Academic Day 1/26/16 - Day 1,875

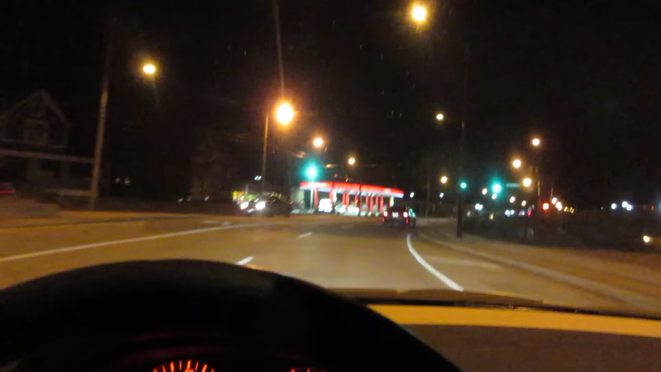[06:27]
This time last week, I saw like four cars between here and my house. This isn't what I would call busy.
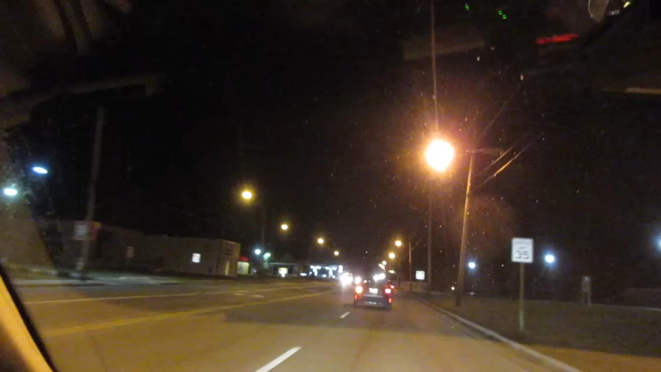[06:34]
It's certainly better than during the day, but there's traffic and I don't like that. I hope it goes back to how it was last week. I mean, realistically, it was probably a basketball game or something that camp hosted. Hopefully there aren't very many on Tuesday nights at night. All right.